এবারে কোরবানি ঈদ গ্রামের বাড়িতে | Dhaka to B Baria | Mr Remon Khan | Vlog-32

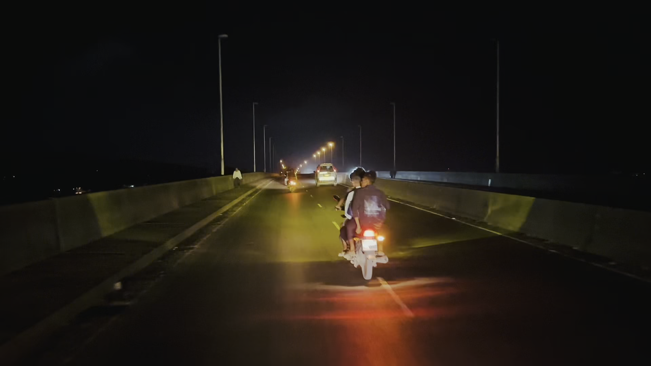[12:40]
আমি এখন আছি বরফ মেঘনা ব্রিজের উপরে, এটা হচ্ছে বরফ মেঘনা ব্রিজের রাত্রের দৃশ্য।